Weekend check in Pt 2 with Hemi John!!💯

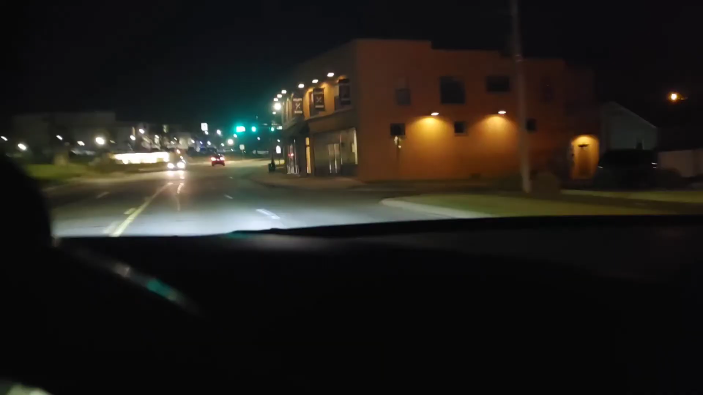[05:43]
What's good? Your boy Hemi John back. Got Jonathan Jr. ride with me up here by Southeast State University.
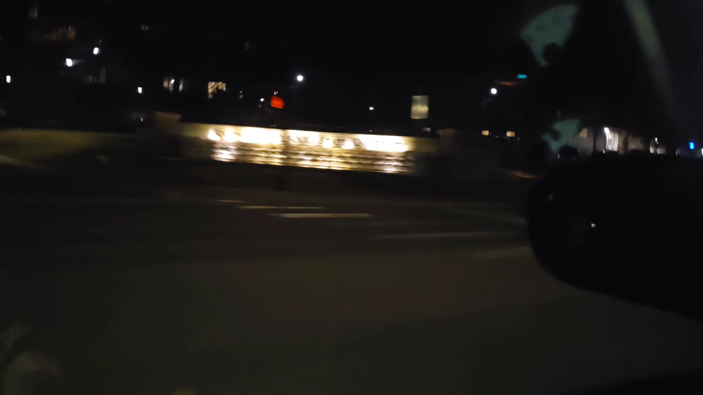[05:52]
Up here, Cape Girardeau, Missouri.
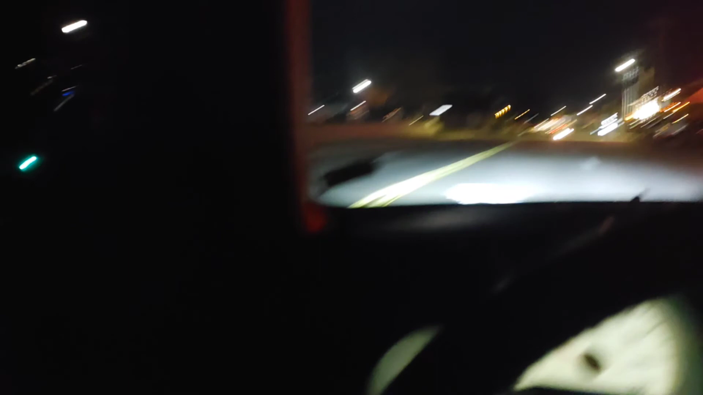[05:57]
Some people say Cape Girardeau or Girardeau. But just having a little ride with my son here. We up here riding. And it is dead up here. It's not like back in the day
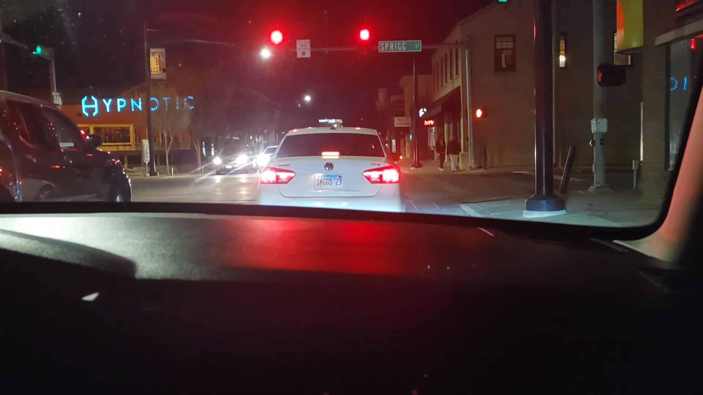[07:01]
But pretty much it's the same. And just making this quick video, seeing if we... I see people driving fast, but the cars ain't fast. Could at least pulled up. I know they don't want to hit the people. Come on.
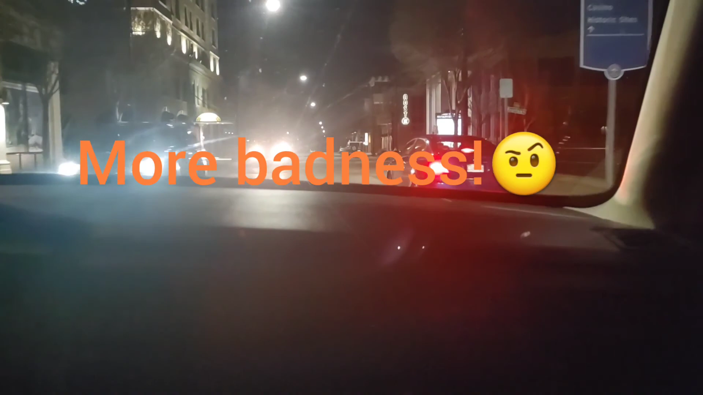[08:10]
it still looks nice down here. You got the river up here.
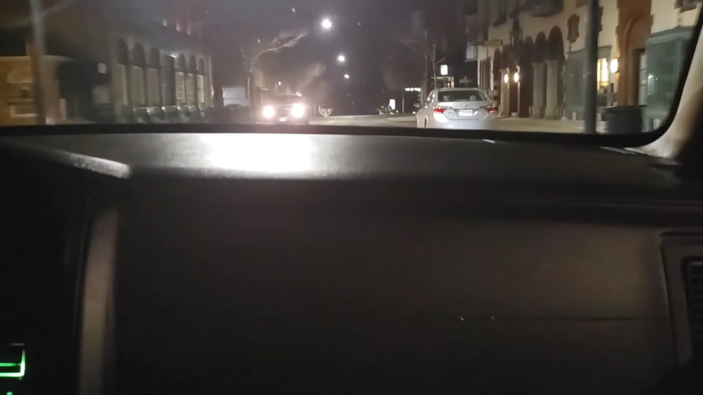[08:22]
Ran up here to a couple stores, and so I said, let's just take a little ride down here.
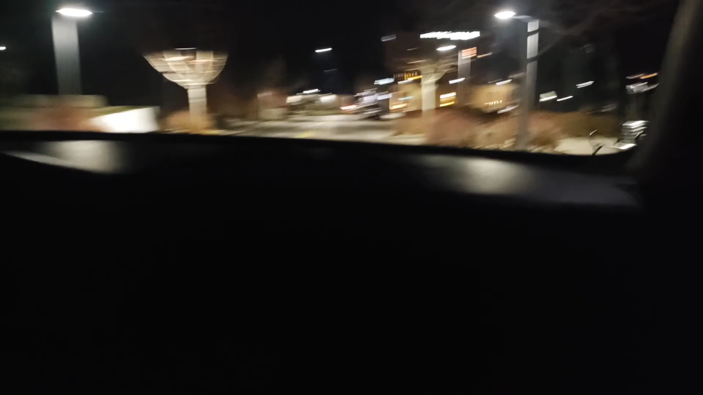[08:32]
Let's see if they got a stop sign. Yeah, they got a stop sign. We used to go, we'd bust this left right here. It used to be a pool hall down here on the right. Actually on the
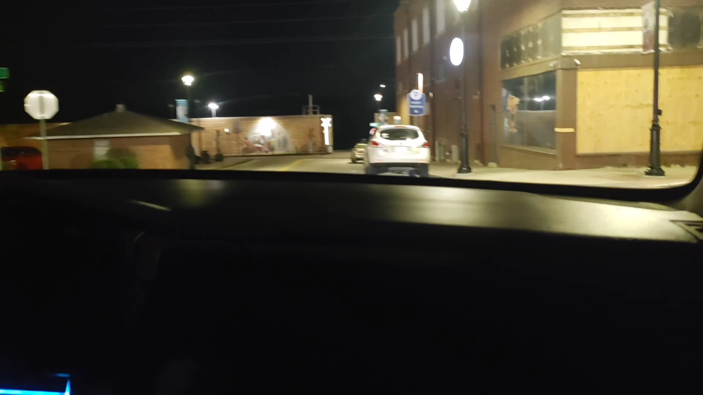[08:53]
left. Let's see how this looks. Yeah.